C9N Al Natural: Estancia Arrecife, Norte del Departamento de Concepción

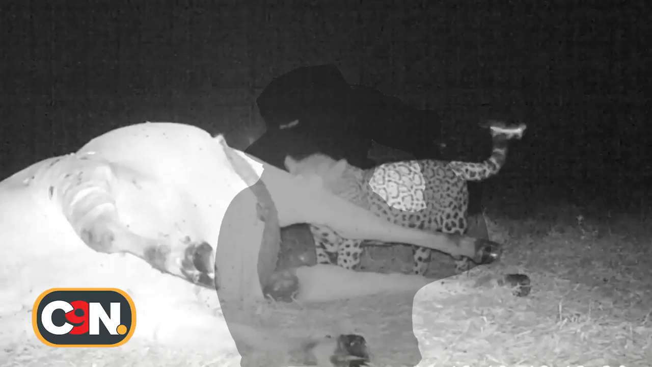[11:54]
para lo que busca y para lo que caza también, porque está matando animales para su consumo, animales a partir de 280 kilos hasta 550. Es lo que tenemos registrado acá en la estancia. Con esto queremos llamar a la concientización de la gente, de las personas,
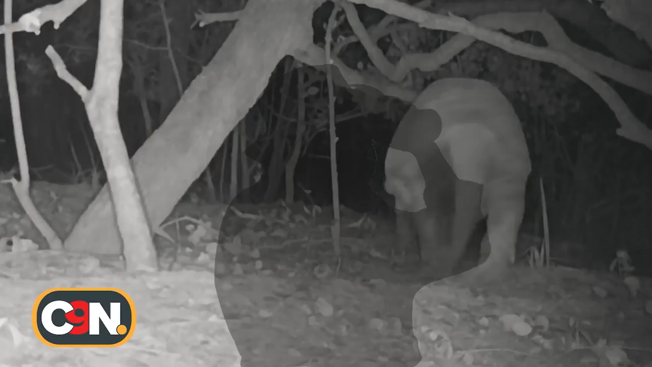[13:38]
Entre las importantes imágenes, conseguimos en conjunto con la estancia registrar la única filmación de tatú carreta en la región oriental.
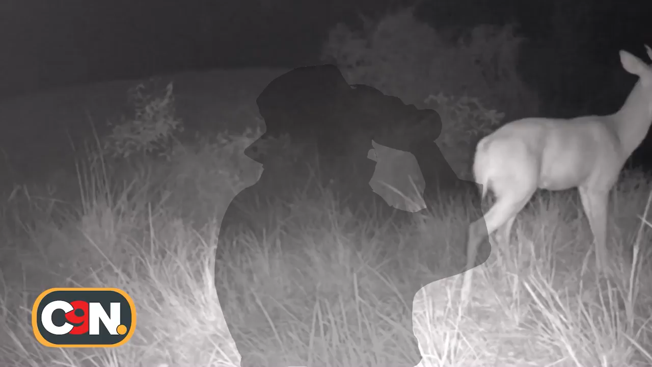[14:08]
También a la corzuela colorada, conocida como guasuputá.
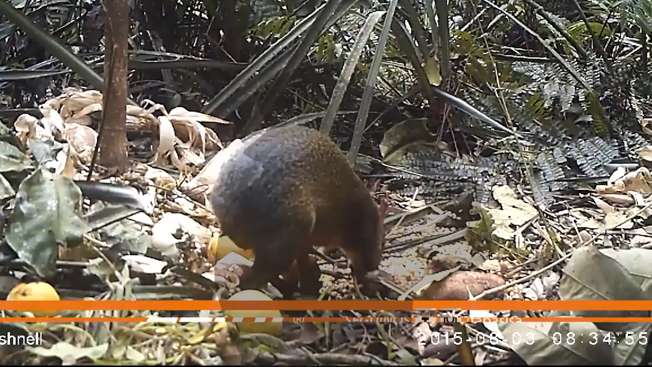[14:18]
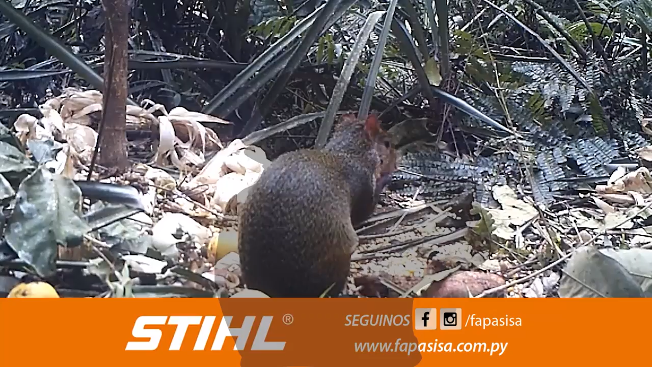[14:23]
Acutíes, grandes piaras de tañicatí, pecaríes de collar,
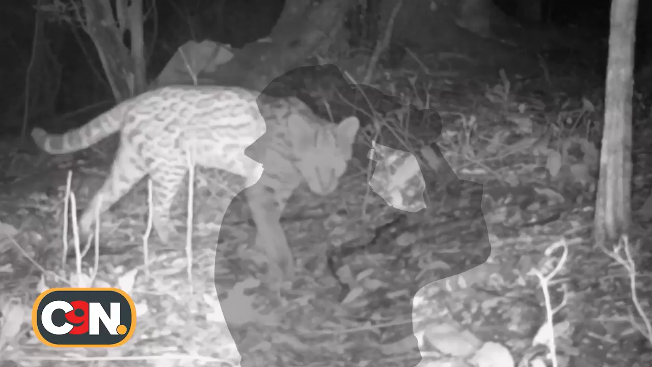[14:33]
numerosos gatos onza y gigantescos ejemplares de tapires, aparte de muchas otras especies.